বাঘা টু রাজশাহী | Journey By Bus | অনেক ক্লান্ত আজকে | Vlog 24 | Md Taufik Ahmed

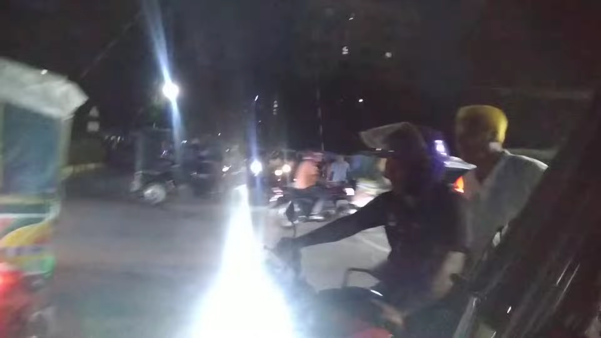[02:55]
আর এই সাইডটাতে চলে গেল হচ্ছে চায়ের দোকান, হ্যাঁ, যে চাটা সত্যি অনেক বিখ্যাত রাজশাহীর ভিতরে, এই এই সামনেটাতে।
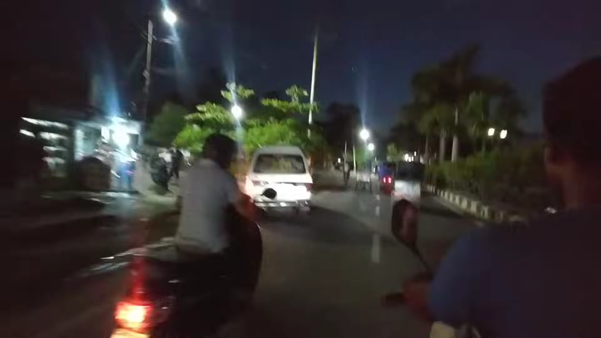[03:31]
আর এটা হইতেছে রাজীব চক্র, এখানে আমার অনেক ভাই ব্রাদার আছে যারা আসলে এখানে সাইকেলিস্ট টার্ন করে, হ্যাঁ, প্র্যাকটিস করে অনেক সময়, এখন কেউ করতেছে না সম্ভব,
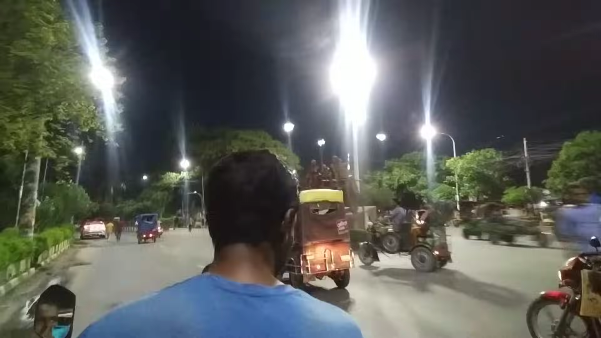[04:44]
আর এই পাইতে গেল হচ্ছে বাইপাস রোড, হাতের ডান দিক দিয়ে দেখেন, আমরা এই পাইতে যাবো, সমস্যা নেই।
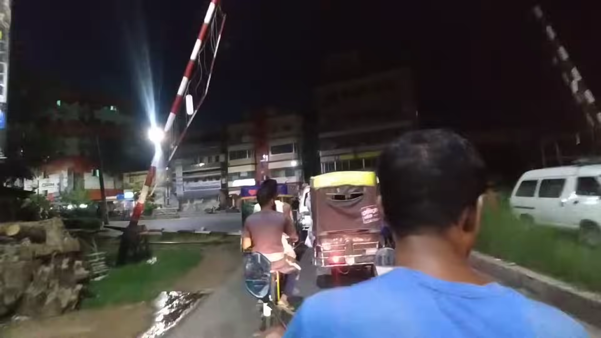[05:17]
চলুন, এই তো এই সেই রোডটা যেখানে সত্যি অনেক, আপনারা দেখলে বুঝতে পারবেন।